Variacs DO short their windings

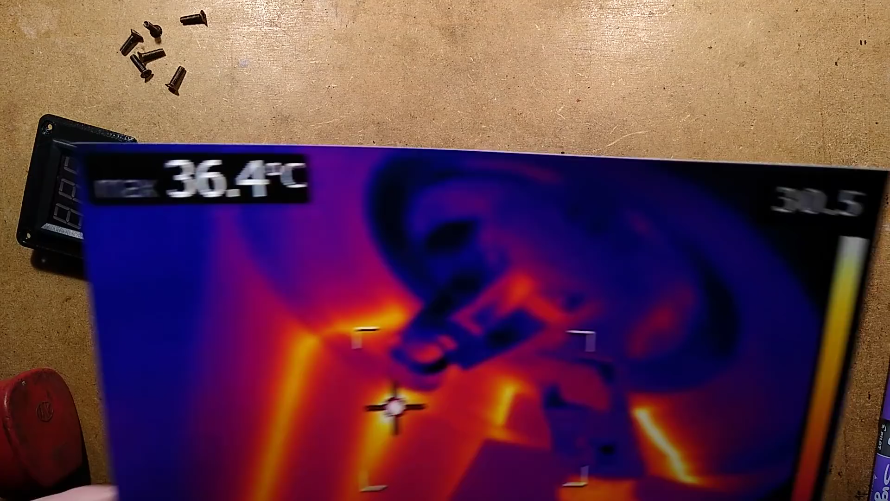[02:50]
On screen: max 36.4°C
and I shall focus down onto that. So the thermal image shows
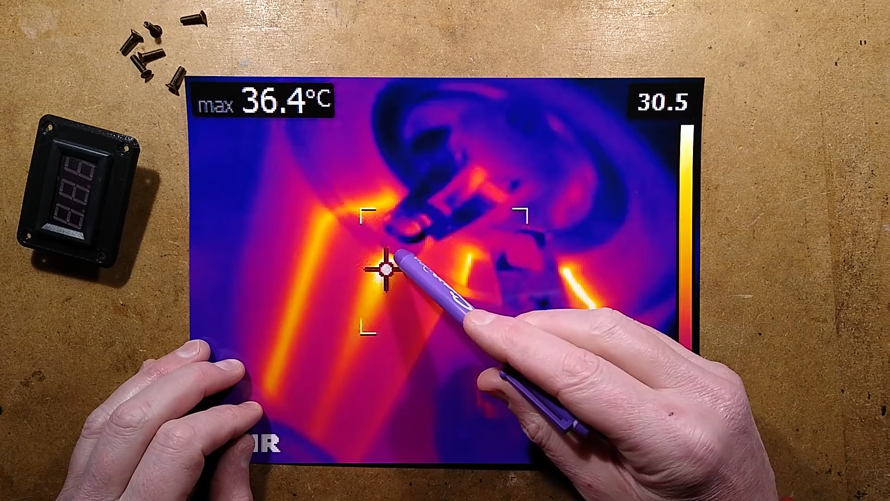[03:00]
On screen: max 36.4°C
where the brush has made contact the windings are heating at that point so they are bridging out and there is basic shorted turns but the current isn't that much.
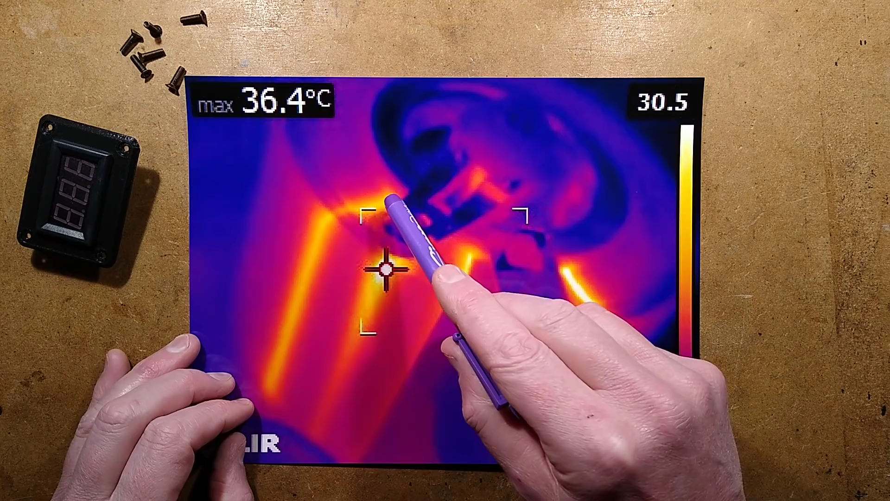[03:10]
On screen: max 36.4°C
It also showed that there is already an inherent shorted turn here and I wondered why these ones were shorted as well at the end that you were getting a definite heat signature off them.
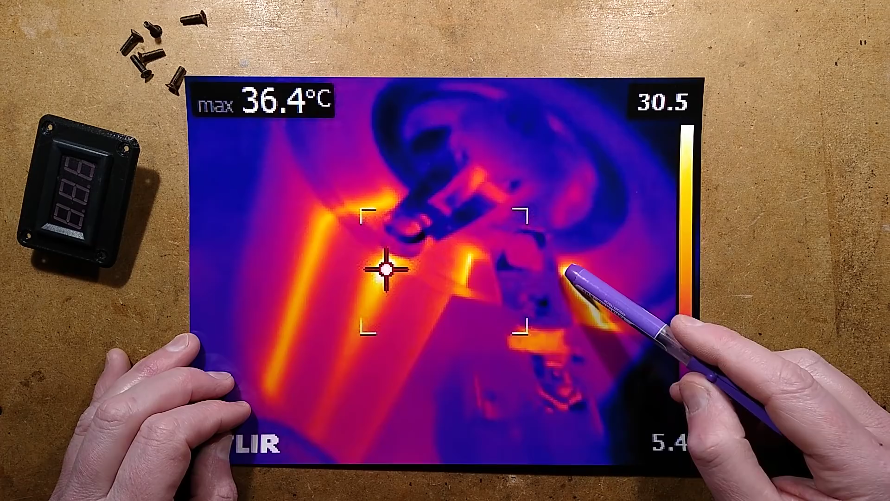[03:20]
On screen: max 36.4°C
The temperature isn't massive. Incidentally, I used the
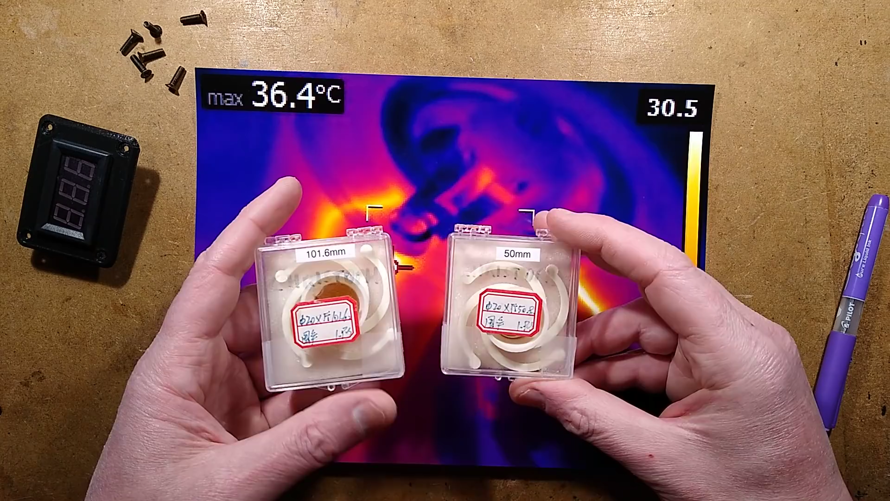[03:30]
On screen: max 36.4°C
Fleur with Christophe's lenses that he sent me, the 50mm and the 101mm to actually get up close to this.
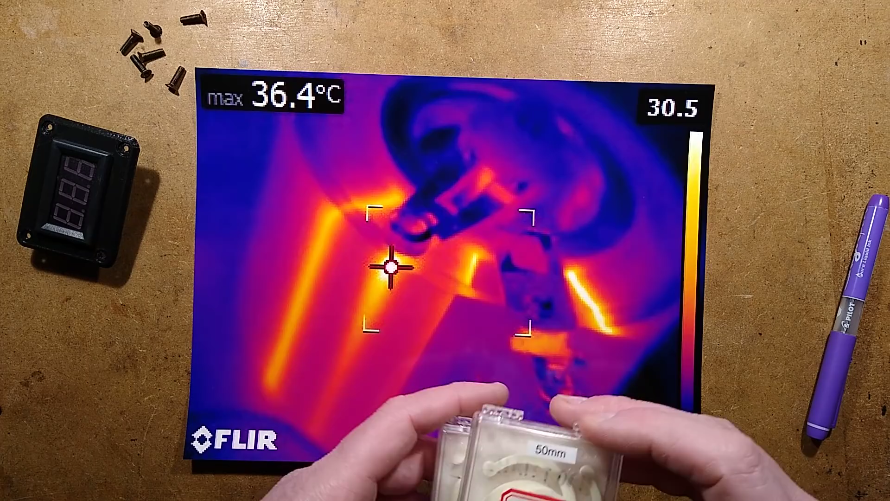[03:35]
On screen: max 36.4°C
That's why that's a fairly high resolution image. They work really well those lenses. But it showed those heat spots and it wasn't as hot as I was expecting. 36.4, I don't know if those lenses affect the accuracy of the temperature reading. I don't think it does. Certainly it was showing less but it's really what we're seeing here is when you weren't looking through the lens you were seeing quite thin stripes because that is just basically individual turns.
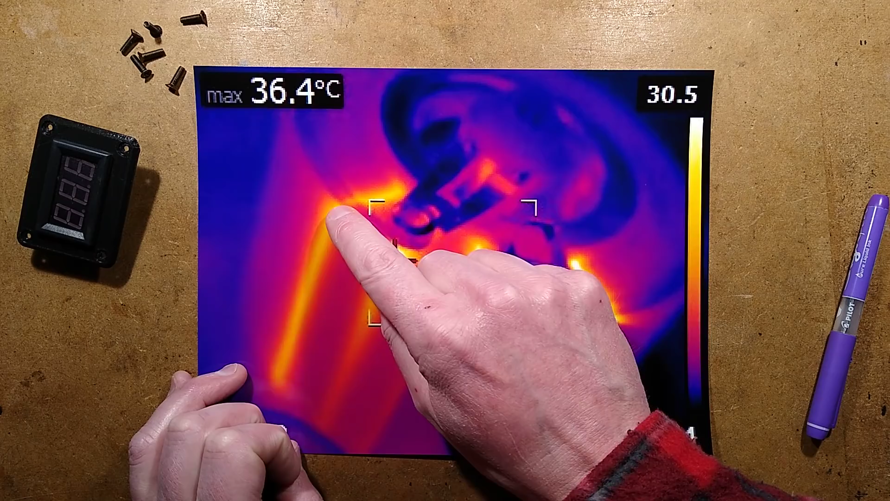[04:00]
On screen: max 36.4°C
I was trying to find where that shorted out I couldn't see it. Even through a microscope I couldn't see it. But these bits at the end are very interesting. Let me show you why.